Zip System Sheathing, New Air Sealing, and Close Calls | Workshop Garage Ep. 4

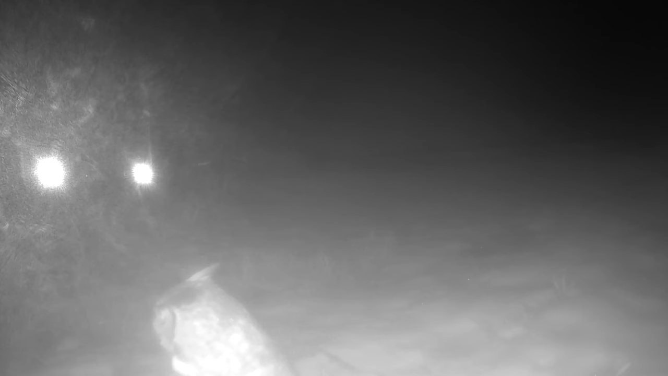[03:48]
an owl, a skunk, or even raccoons.
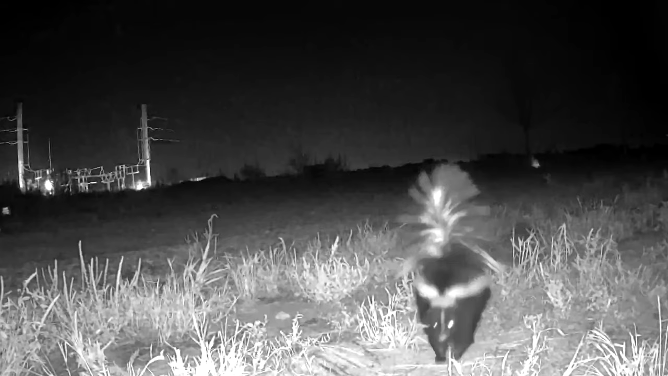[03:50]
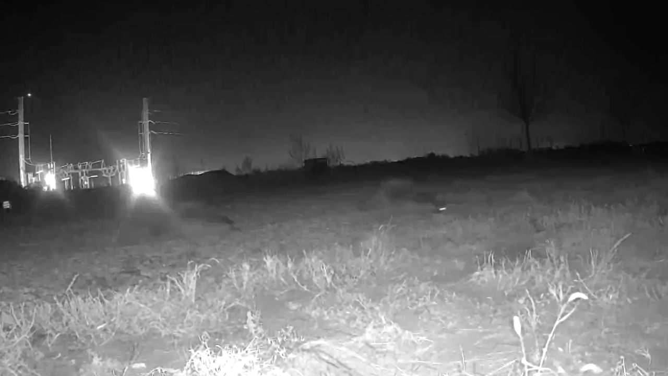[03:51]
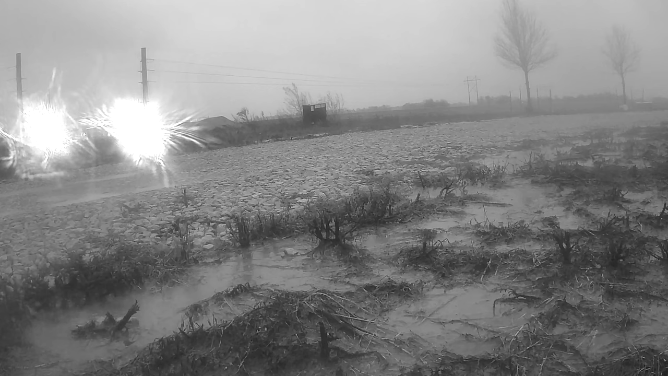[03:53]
On this night, for the first time, we were alerted to human detection. It was around 3 in the morning, and we got the alert.